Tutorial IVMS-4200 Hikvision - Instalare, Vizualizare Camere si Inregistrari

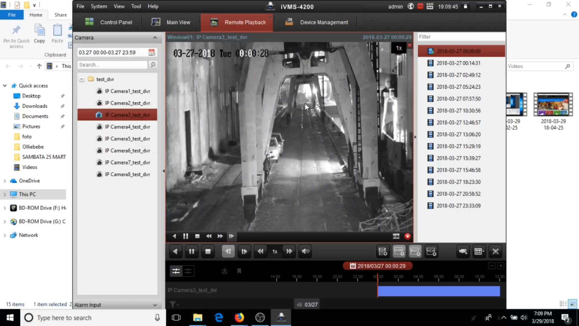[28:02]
Ce pot eu să fac aici mai departe este să parcurg aceste fisiere de aici pentru a sări intervale de timp mai mari. Vedeți, aici am de la ora 0-0, aici am de la 0-14 până la ora 24-9, după aceea am până la ora 5-24, până la 7-57, da? Sau pot din bara asta de jos, albatră, să-i mă duc cu mouse-ul cu mouse pe alt interval